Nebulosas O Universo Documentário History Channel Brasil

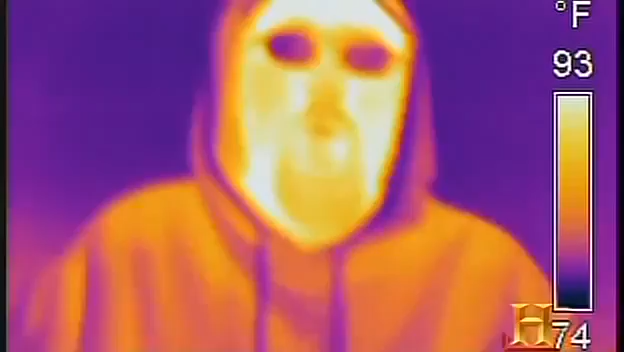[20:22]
On screen: scale top 93°F, scale bottom 74°F
Já que a luz infravermelha é emitida por qualquer coisa que está quente costuma ser usada para detectar calor.
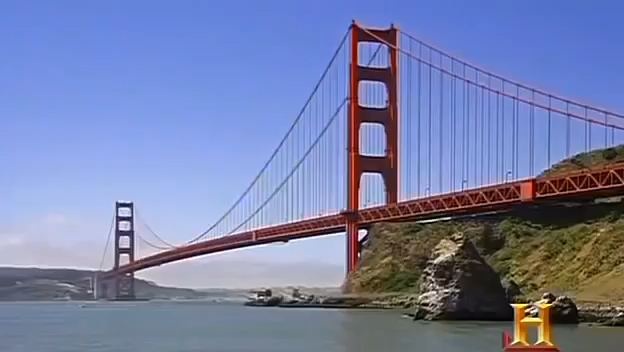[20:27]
Nas câmeras especiais cada temperatura é detectada com uma cor infravermelha que nós não enxergamos.
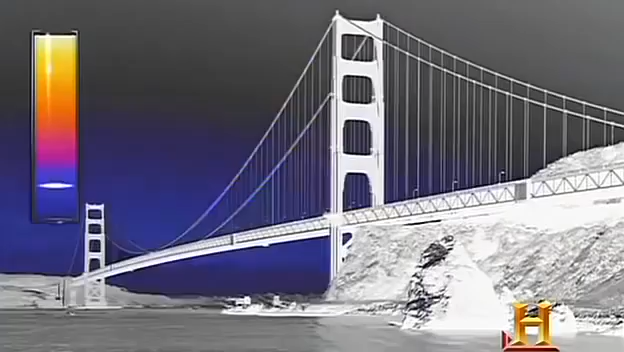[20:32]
Depois ela é traduzida para uma cor visível que podemos enxergar. É assim que o infravermelho pode usar o calor do corpo
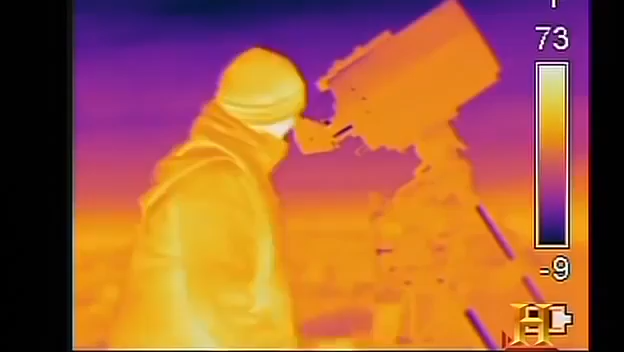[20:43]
para mostrar alguns astrônomos amadores trabalhando na escuridão. De outro modo teríamos que acender uma luz para poder vê-los.